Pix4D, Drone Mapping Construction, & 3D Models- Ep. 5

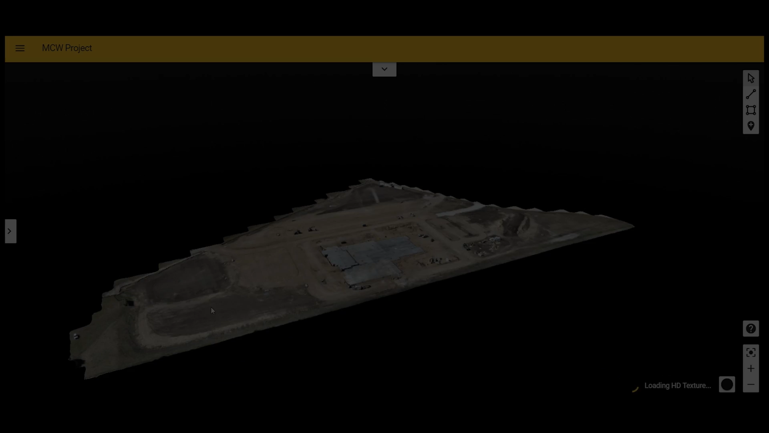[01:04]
When I looked at the 3d view of my project I first noticed it said loading HD texture and didn't think much of it, but then Once it finished rendering I saw this view and I have to say I was quite
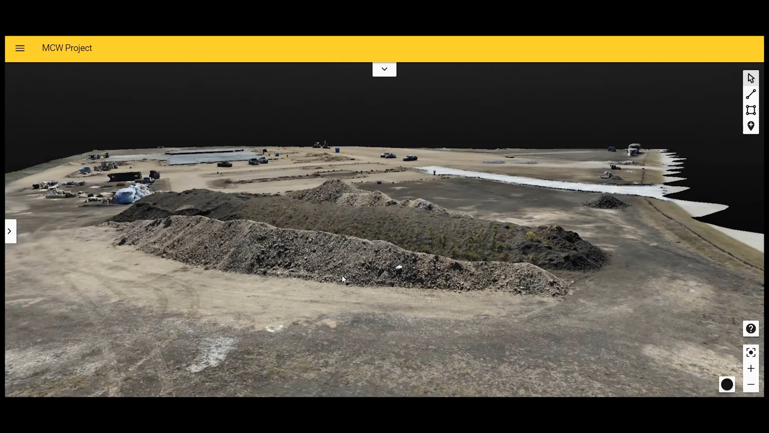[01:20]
impressed It looks almost like a photograph so that
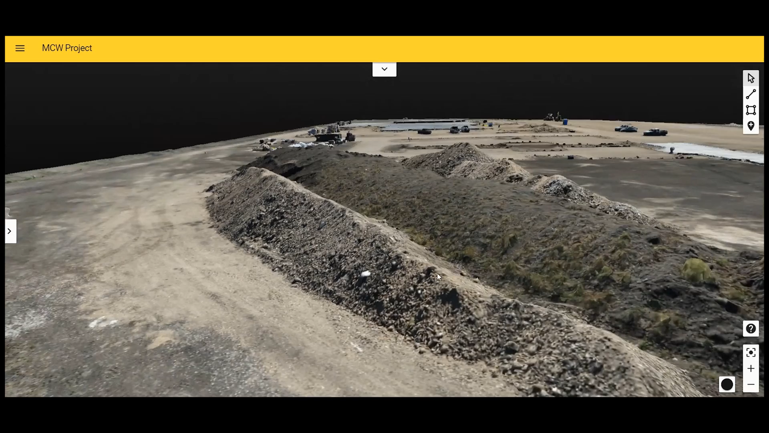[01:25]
was a very pleasant surprise and The project manager
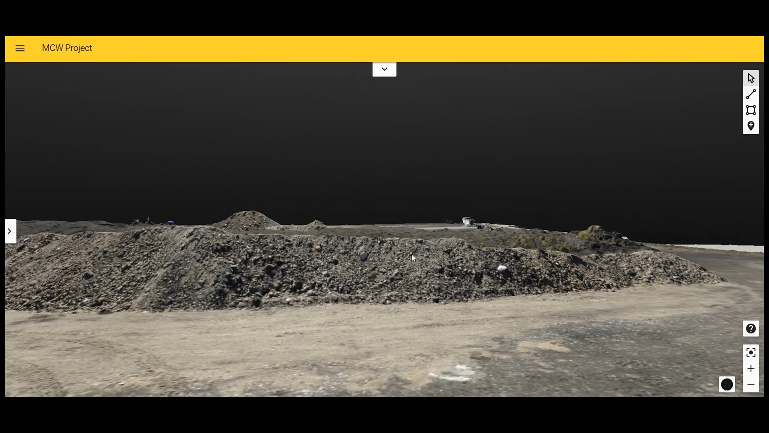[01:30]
also was very impressed with this new view and the way it just really looks clear